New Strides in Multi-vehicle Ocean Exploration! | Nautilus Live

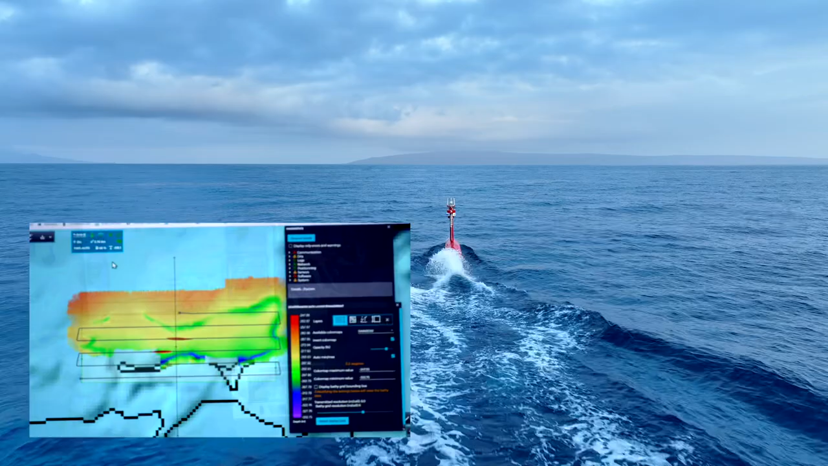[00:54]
The Konzberg EM2040 provides us excellent resolution in shallow areas like our site east of Lanai.
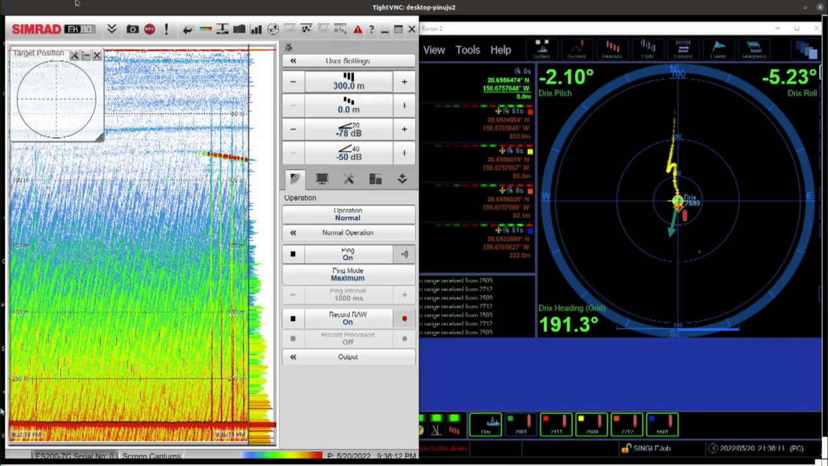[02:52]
See the little red streak? That's actually Mezobot showing up on Drix's sonar.
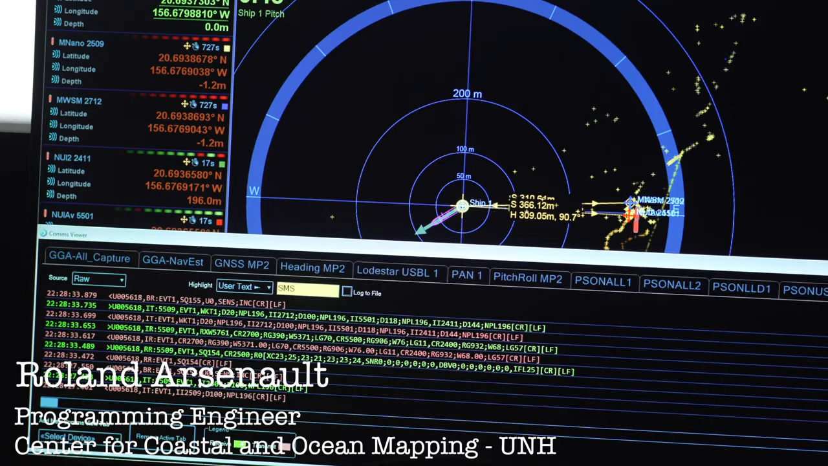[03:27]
These vehicles communicate with tiny text messages about the size of a text message on your phone.